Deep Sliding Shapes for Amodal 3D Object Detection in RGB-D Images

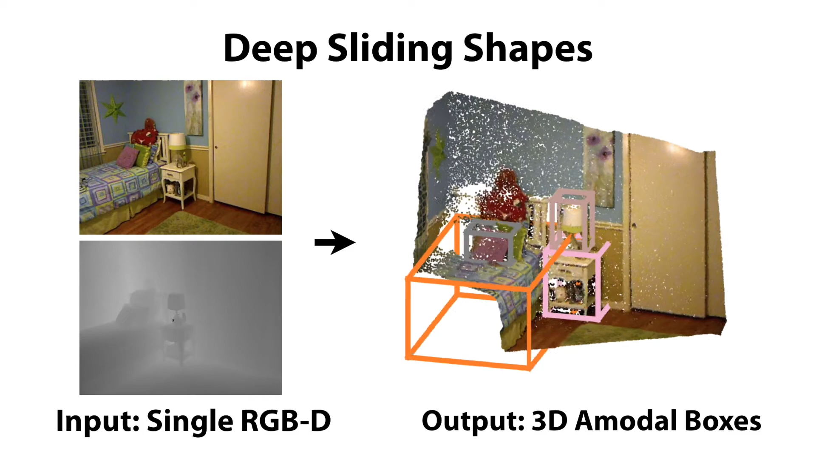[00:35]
Our approach consists of a 3D region proposal network and an object recognition network.
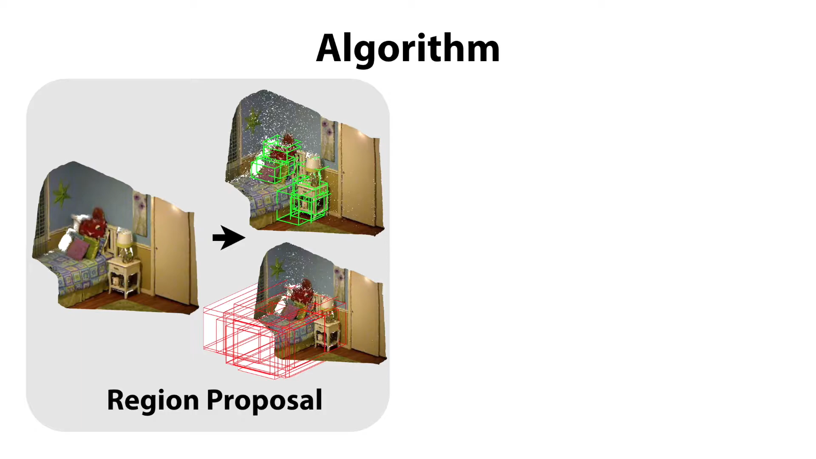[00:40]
Given a 3D scene, we estimate the major directions using the Manhattan world assumption and rotate it to align with gravity.
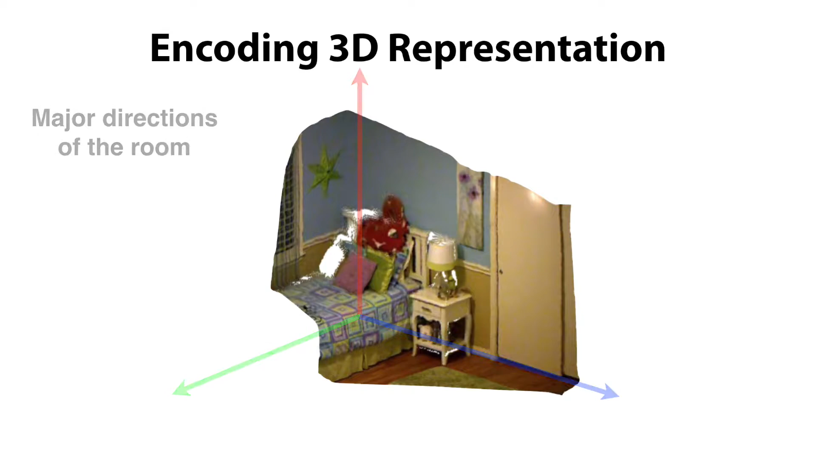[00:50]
We use a volumetric representation of the 3D scene and define an equally spaced
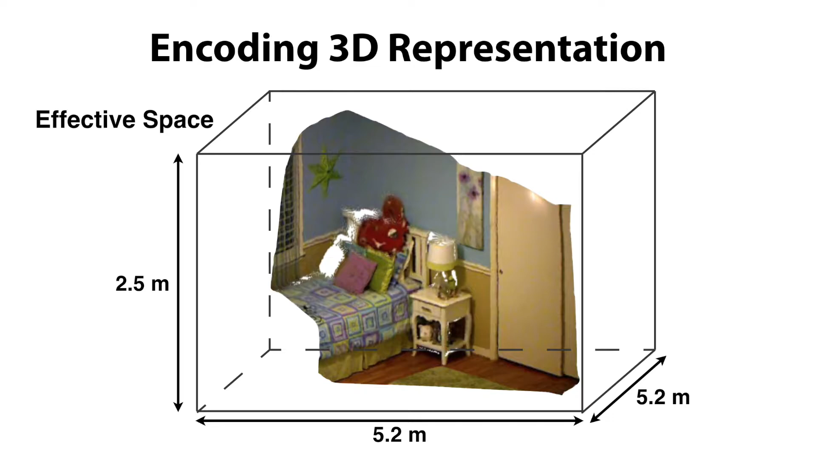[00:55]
3D voxel grid to encode 3D geometry with a directional truncated assigned distance function.
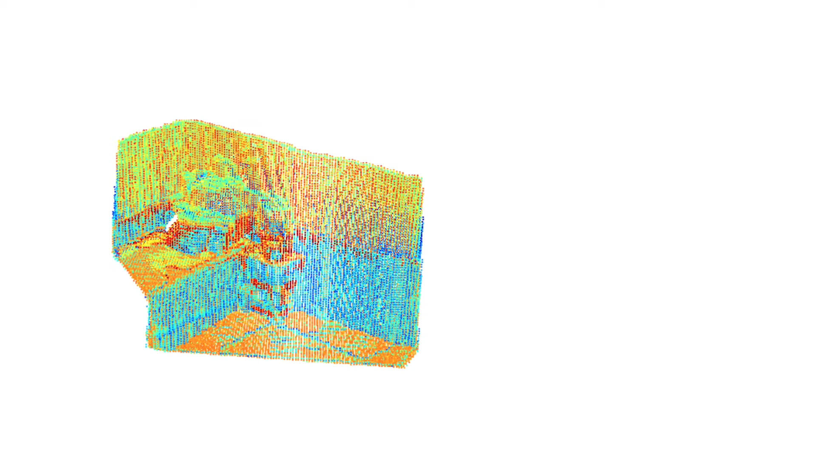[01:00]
We feed this 3D volume as input to the region proposal network to generate 3D proposals.
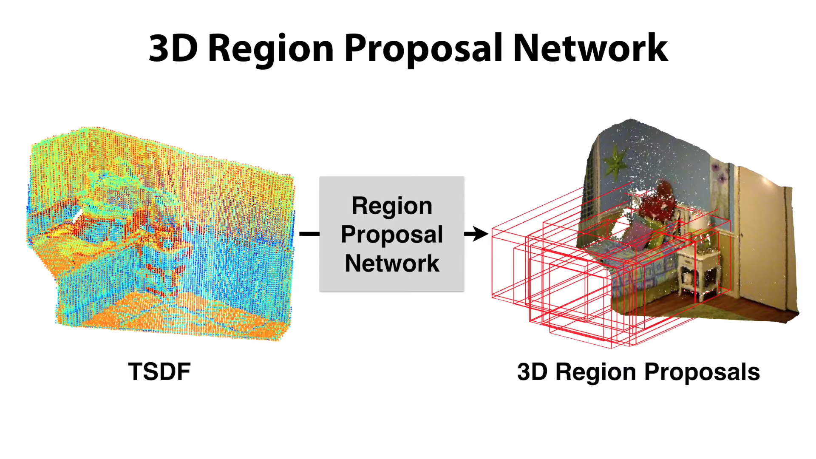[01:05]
Different from 2D, 3D proposals have a huge variance in physical sizes.
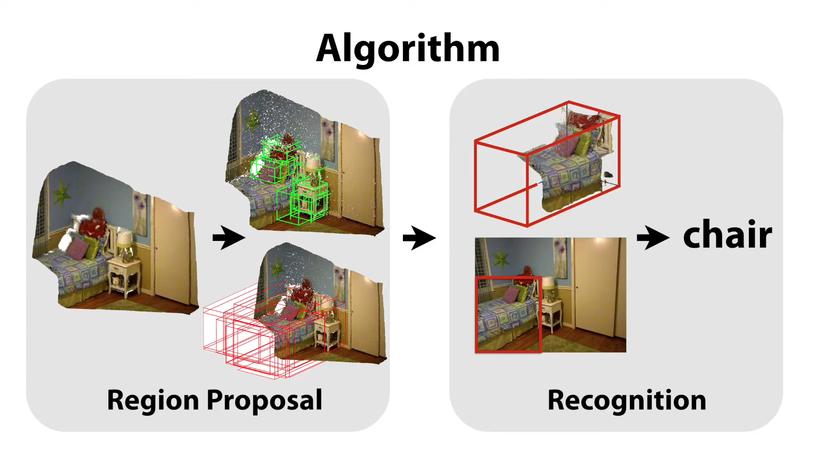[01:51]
To get the 2D bounding box, we project the 3D points inside the proposal box to the image plane, and find the tightest 2D box that contains all these projections.
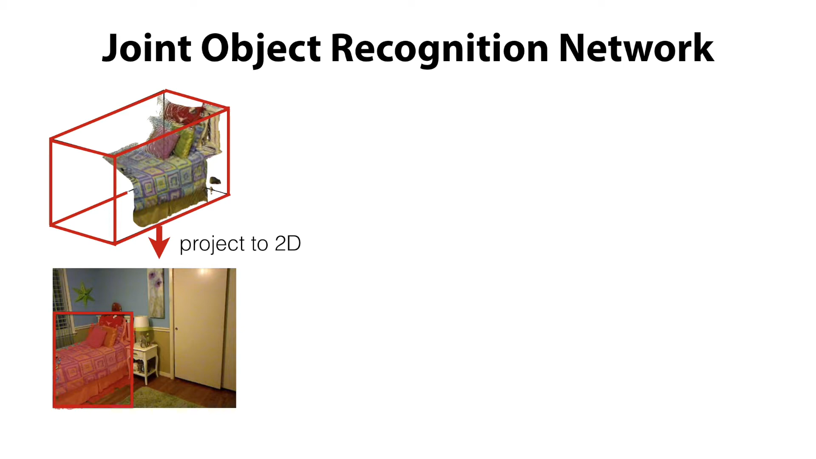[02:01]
We use the truncated sine distance function to encode the 3D geometry, and a 2D image patch to encode color information.
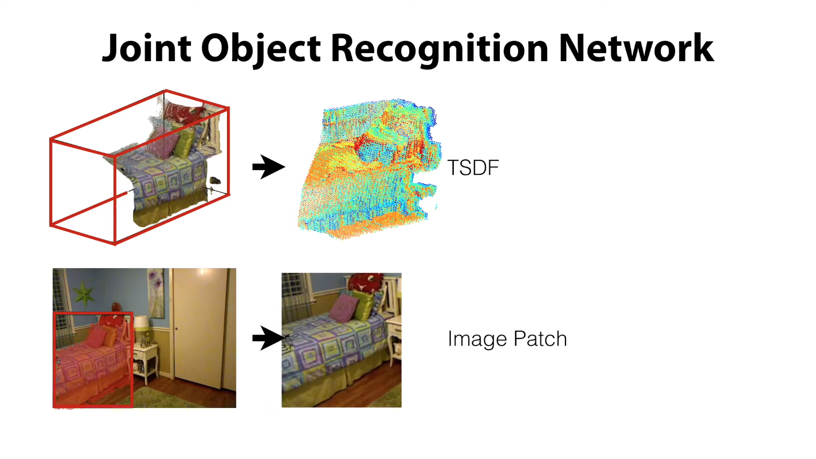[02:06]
The TSDL volume is then fed into a 3D conf net, while the image is fed into a 2D VGG net pre-trained on ImageNet. The features from both 3D and 2D conf nets are then concatenated,
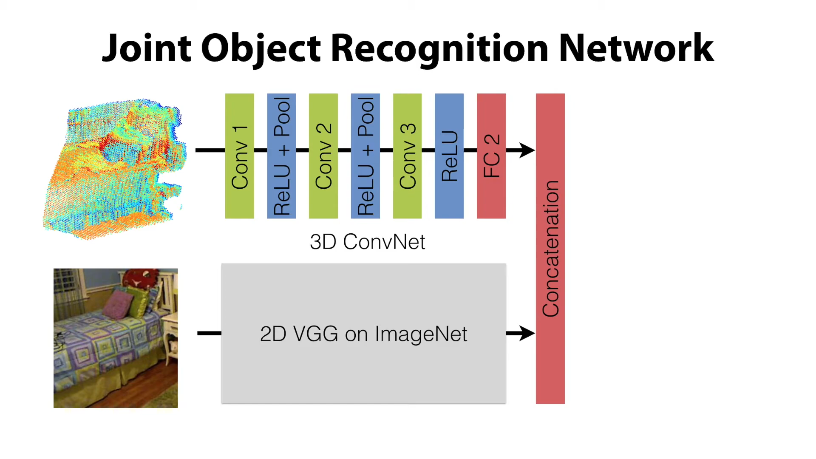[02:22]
and fed into several fully connected layers to predict object labels and 3D bounding boxes. Here we show some comparisons to sliding shapes.